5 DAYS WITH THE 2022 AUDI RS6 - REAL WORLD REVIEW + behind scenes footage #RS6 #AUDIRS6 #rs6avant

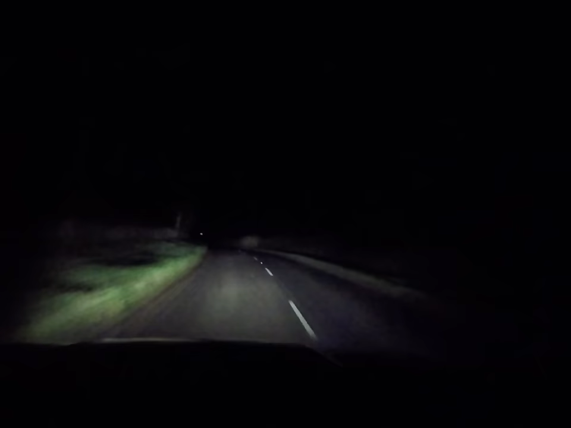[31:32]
So on the dashboard, we've got the main beam symbol, but next to it, there's like a star, which means the laser is on.
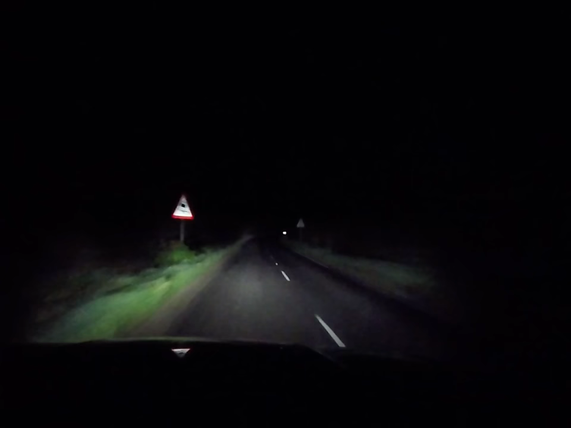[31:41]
As soon as it senses the traffic coming, it switches that off, because that would be really blinding, but it still leaves a lot of the LEDs on from the matrix, so you get a really good illumination. But this is next level. How cool is that? Of course, now there's a car in front of us, it's switched that off and it's blocking out the main beam. Now that's gone around the corner, it's put the main beam back on, but it always keeps a fair bit of the main beam on even in fog.